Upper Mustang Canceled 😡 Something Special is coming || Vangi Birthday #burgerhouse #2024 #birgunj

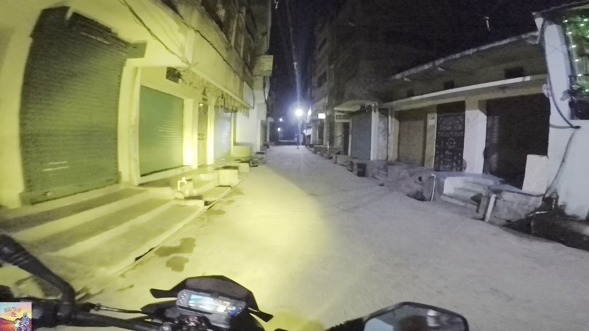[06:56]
लाइटको चाहिँ पोजिसन अलिक तल गर्नुपर्छ जस्तो छ बेबी
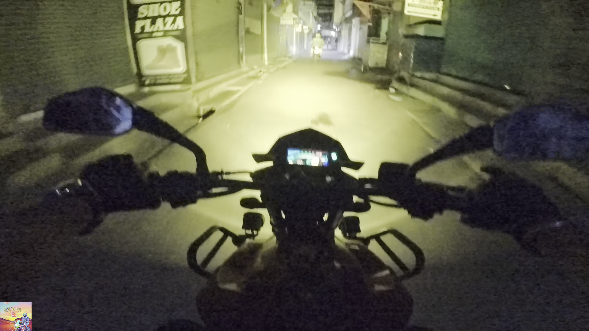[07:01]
तलकै पोजिसन अलि अफ गर्नेछ नि के भयो ओके गाइज हामी चाहिँ अहिले यहाँबाट निस्किन लागेको हो होइन पार्टी सार्टी सक्यो सबै सुमिता दादा भर्खर गइछ अनि हामी चाहिँ अब घरतिर जाने हो भ्लग अलिकति लेट स्टार्ट भएको भएर
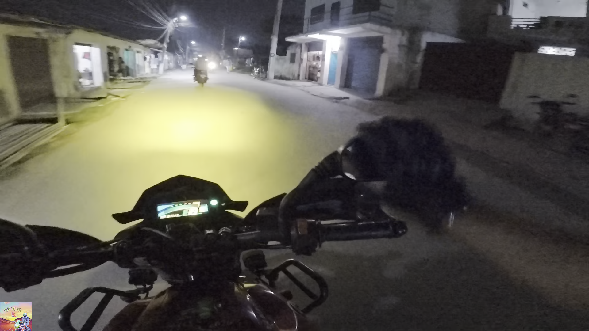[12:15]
लाइटको पावर यहाँ भन्दा पनि अहिले हाम्रो यो उठ नि के भन्छ अगाडि लाइटको पावर चाहिँ अब अगाडि अँध्यारोमा देखाउँछु म है त अनि कमेन्ट गर्नु न यार कस्तो देखिरहेको छ यो
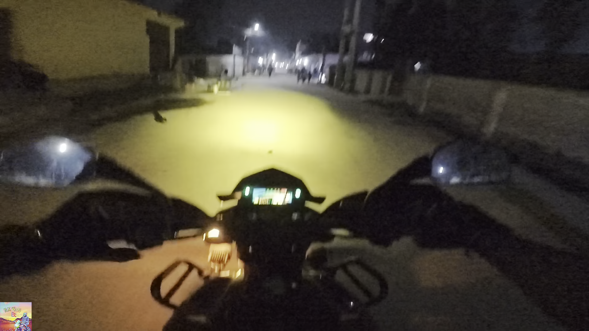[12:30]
हाम्रो यो के अरे मिटर स्पिडो मिटर कस्तो देखिरहेको छ यार यसो कमेन्ट गरिदिनु अब यहाँ लाइटको पावर हेर्ने है त ल हेर्नु है